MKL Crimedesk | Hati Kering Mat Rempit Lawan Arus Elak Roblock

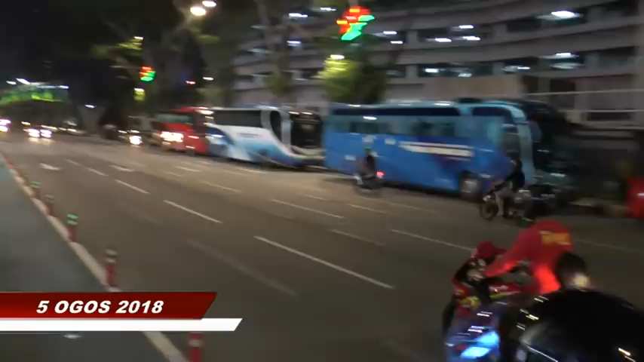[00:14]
jalan Raja Laut dan dataran Merdeka, sekitar kawasan dataran Merdeka.